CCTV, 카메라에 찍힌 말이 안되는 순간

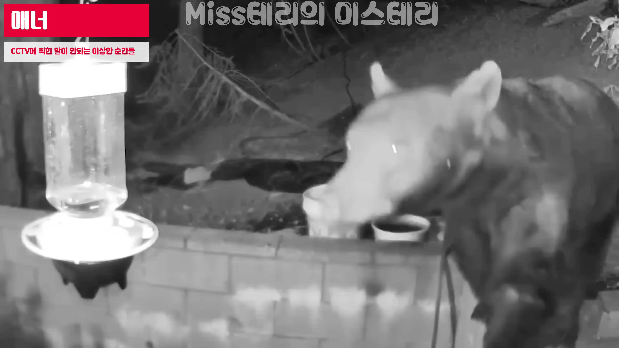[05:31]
여기 매너 좋은 곰이 카메라에 포착되었습니다. 정말 사람의 말을 알아들은 것일까요?